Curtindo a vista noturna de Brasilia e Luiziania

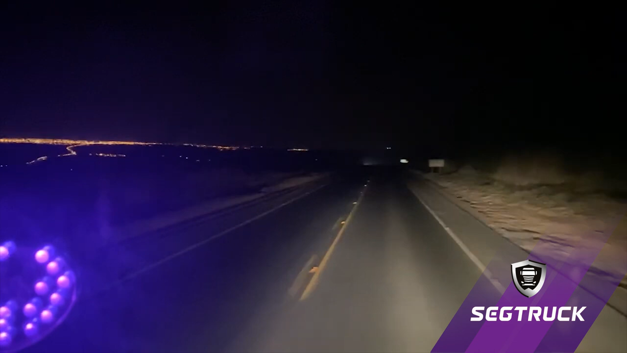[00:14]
Pessoal, eu quero mostrar pra vocês esse trajeto aqui à noite. Por quê? Porque daqui eu consigo enxergar Brasília, Valparaíso, Lusiana. Olha, assim ó, a imagem à noite é muito som. Agora eu vou diminuir aqui, porque eu vou descer.
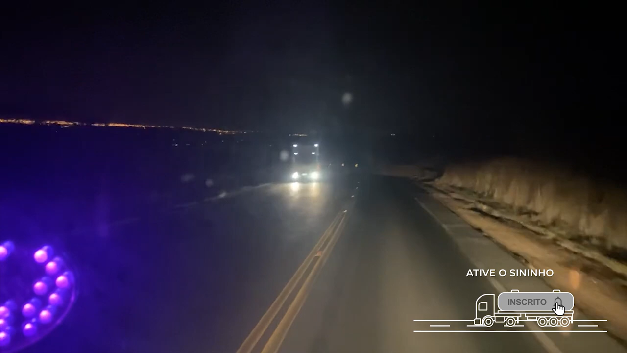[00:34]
E é tipo uma serrinha aqui, entendeu? É forte o negócio. Ó,
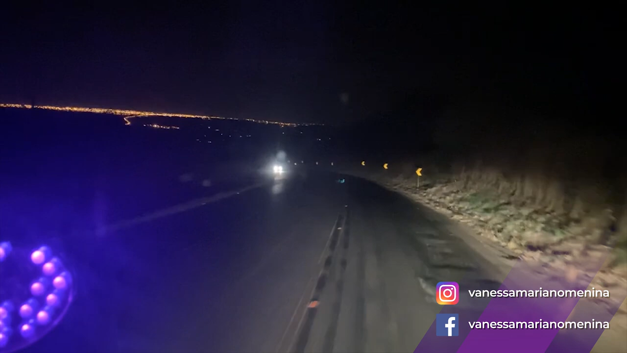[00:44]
se vocês conseguirem, presta atenção, ó. Tem as luzes lá todas cheias, né? E aí tem tipo só uma lista de luz, entendeu?
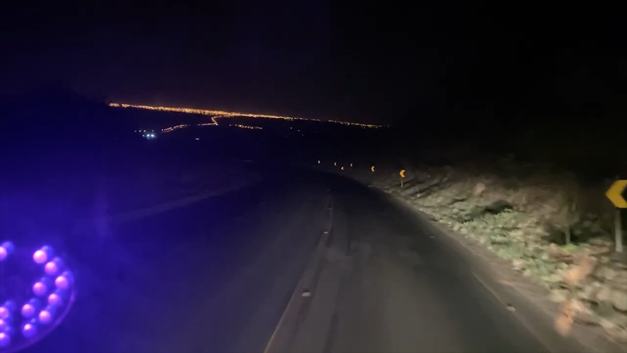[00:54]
Então, essa é a estrada, tipo, é onde eu vou sair pra subir. A imagem, olhando aqui de cima, é muito show. Deixa eu ver se eu fizer assim, se eu amplio a imagem aqui. Aí ó, estão vendo?